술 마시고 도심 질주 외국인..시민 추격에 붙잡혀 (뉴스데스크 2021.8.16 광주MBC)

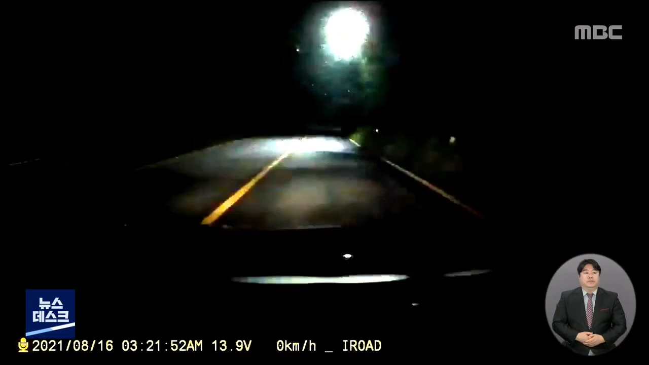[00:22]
광주 무등산 인근의 한 도로, 새벽역 캄캄한 도로가에 차량 한 대가 불을 켠 채 서 있습니다.